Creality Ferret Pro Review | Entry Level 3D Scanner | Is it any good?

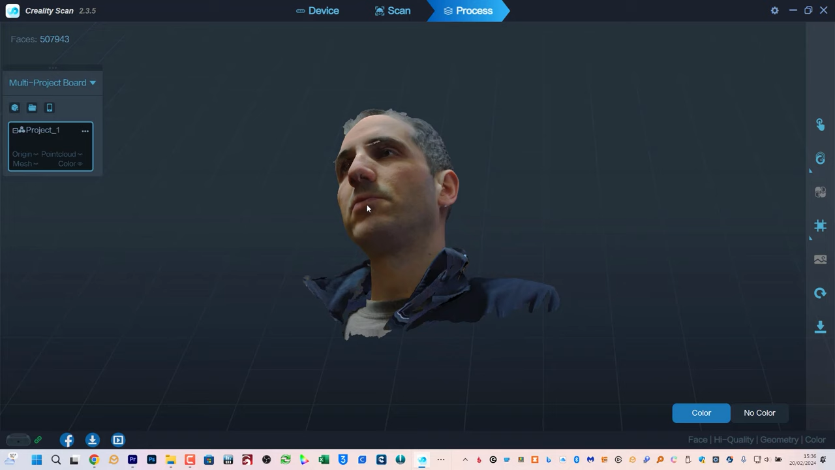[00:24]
This scanner can create detailed models with original colour information,
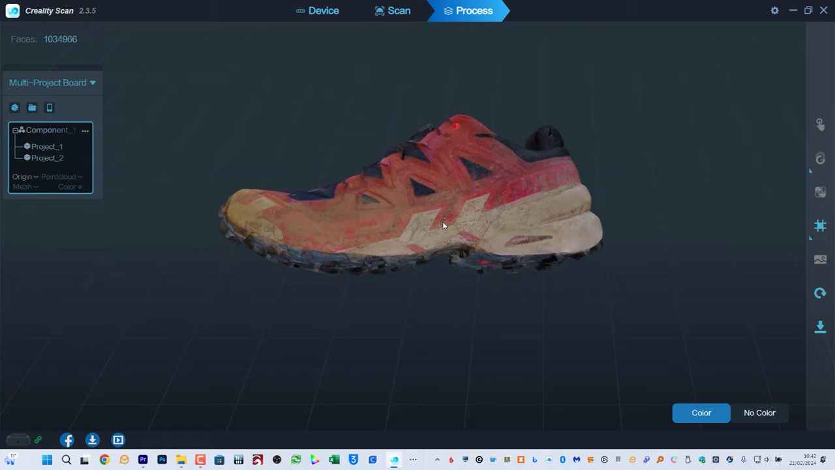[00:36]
I'll show how to use the scanner, what it is capable of and I'll put all Creality's claims to the test with lots of examples, having scanned nearly everything I can find around the house and outside.
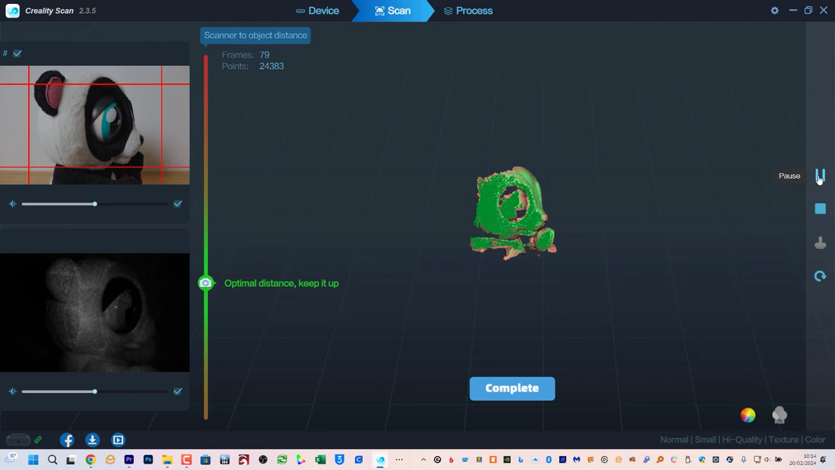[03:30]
Now slowly rotate the turntable or move around your object to turn as much of the live preview to green.
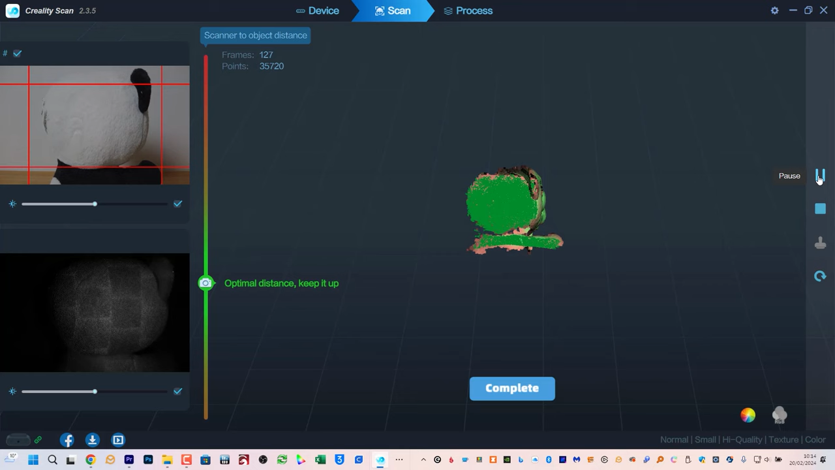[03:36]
You'll want to change the height and angle for a more complete scan.
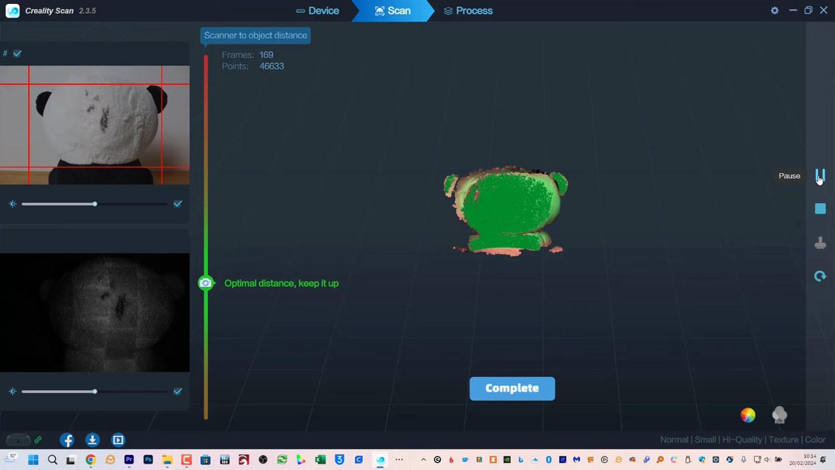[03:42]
If the software loses tracking try moving the camera to the current displayed captured preview and hold it for a few seconds for tracking to be re-established.
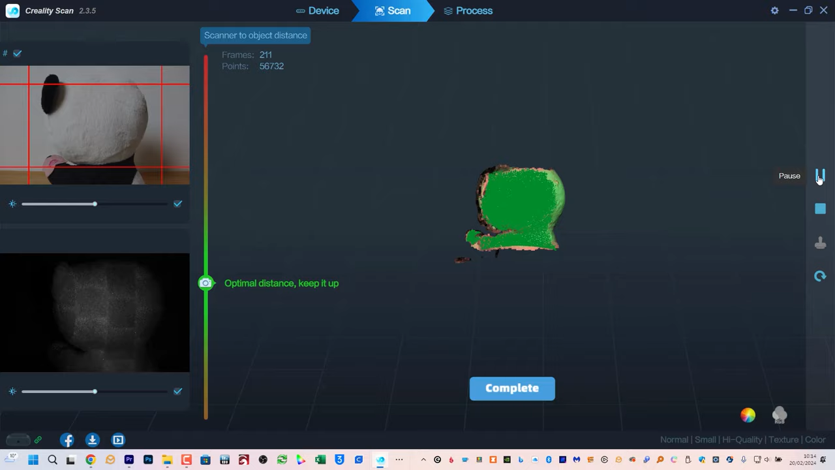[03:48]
When you're done click on stop and then follow the prompts to complete the scan.
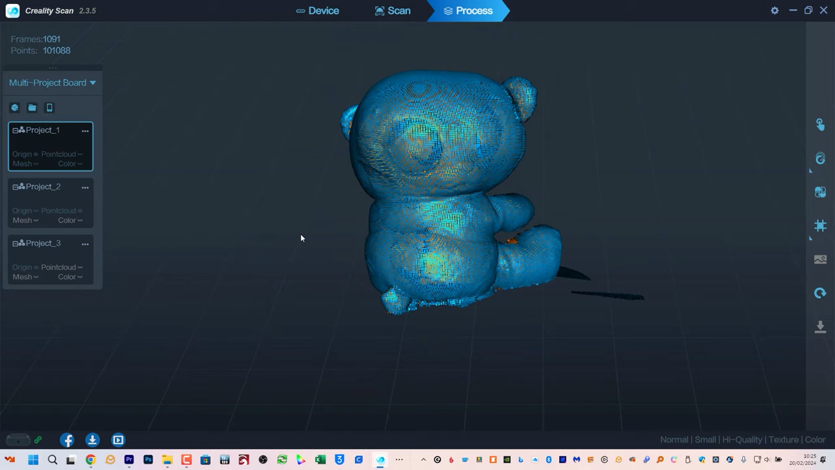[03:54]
Then click on the one click process to convert the capture to a 3D model that you can export for 3D printing for example.
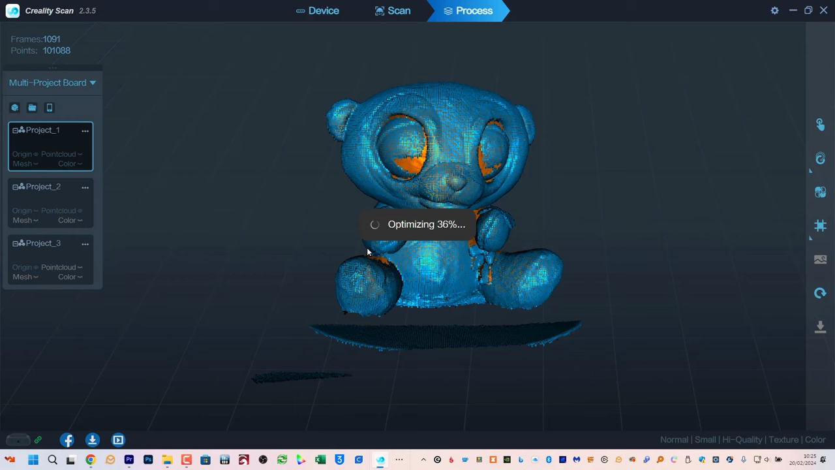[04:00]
The one click process actually does three jobs with automatic settings. It creates an optimized so-called point cloud of all the measurement points of the scanned model.
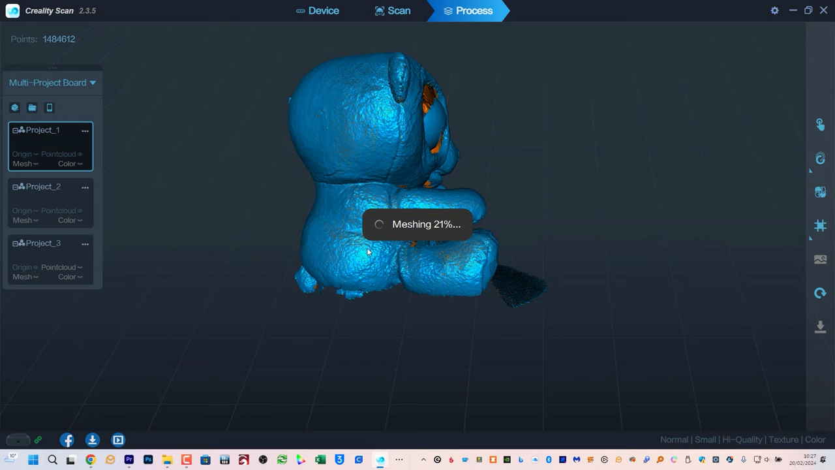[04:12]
It then joins these points or vertices to create a triangular 3D mesh which you could send straight to your 3D printer or edit in additional software. And finally if you left colour mapping enabled in the scan settings it maps a full colour image onto your 3D scan.
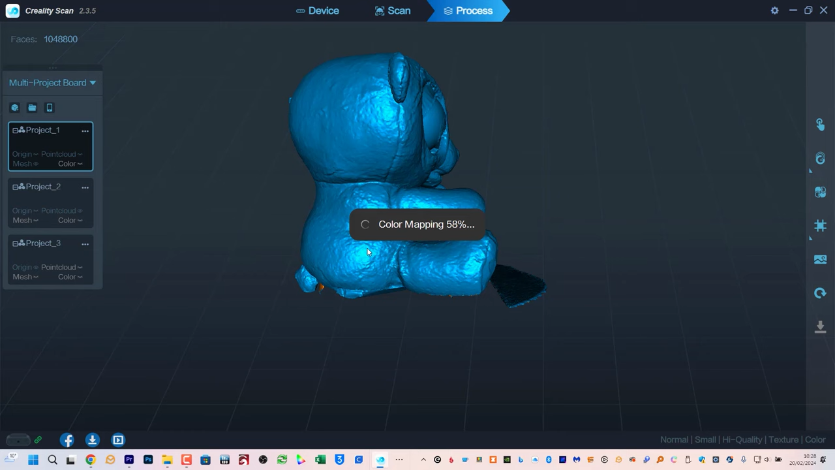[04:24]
You can customise these settings which I'll cover further in the next section but usually the default settings work fine.
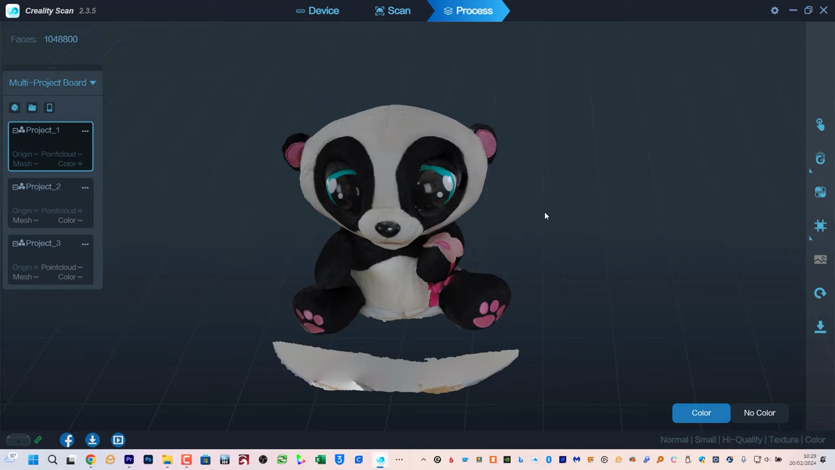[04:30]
Although you will probably want to delete sections of the scan. This can be done in the point cloud or mesh. Since I'm 3D printing this first scan I'll remove these extra points in the point cloud so I don't end up with any holes in the model.
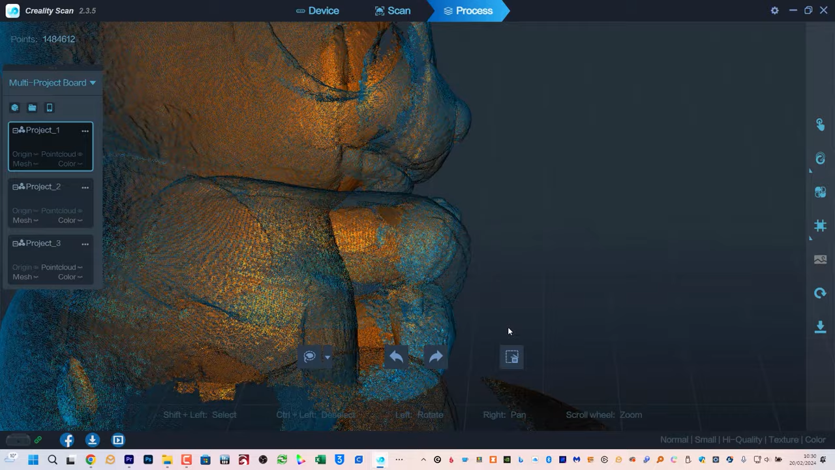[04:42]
Click on the eye icon next to point cloud in the multi project board and shift click and drag with the
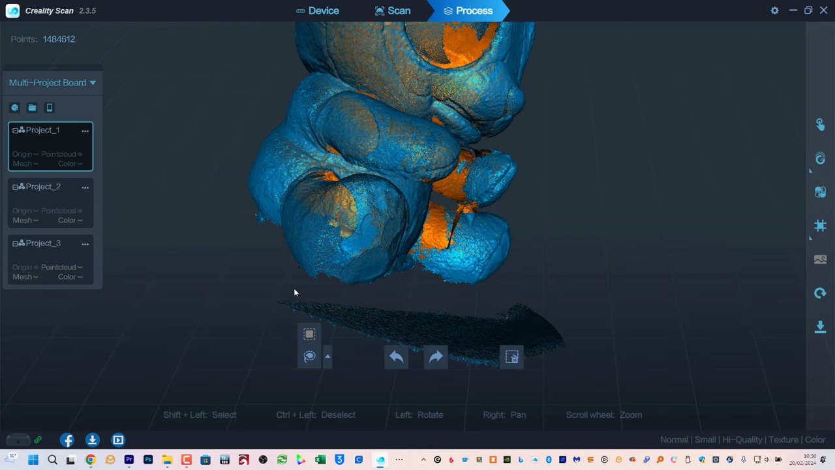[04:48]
left mouse button around any sections you want to remove and click on the delete icon. You'll need to move the camera angle around to do this.
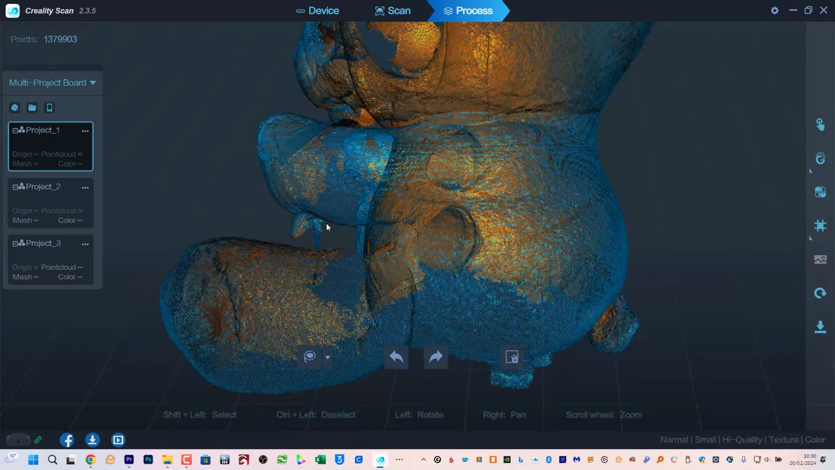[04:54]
I'm removing some of the turntable and also the thin ribbon that will be difficult to print. You'll need to manually click on mesh and then colour mapping to reprocess the scan with these removed points.
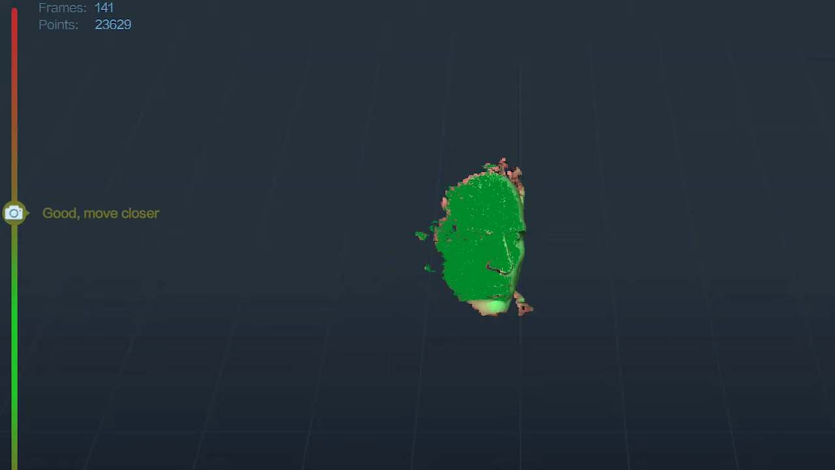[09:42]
I scanned pretty much anything I could find around the house and outside to test the performance of the scanner.
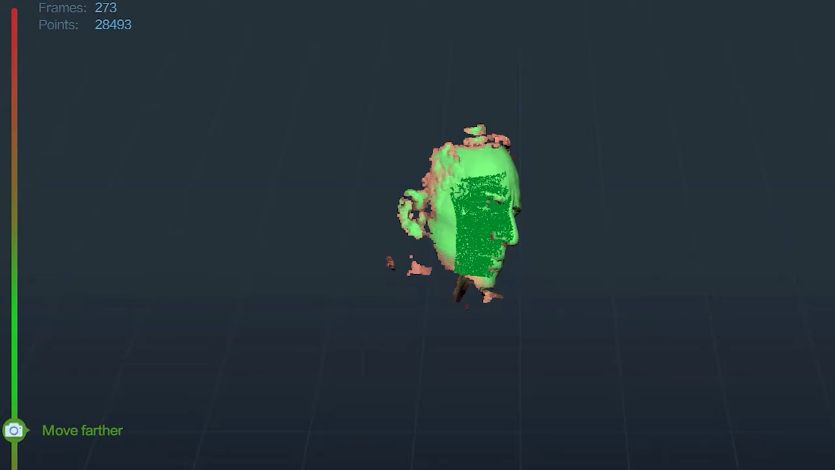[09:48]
I used it wired directly to my desktop PC and wirelessly with an iPhone 15 Pro Max, a MacBook Pro and my desktop PC again but this time over Wi-Fi 6. The wireless connection worked very well for me. One of the easiest things to try scanning is a face.
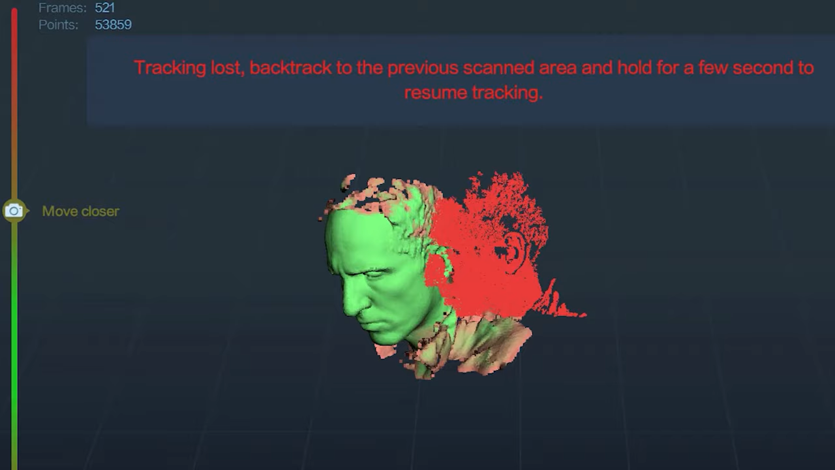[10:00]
Select object type as face, feature as geometry and high quality. You need to try and keep still or you can get decent results even scanning your own face.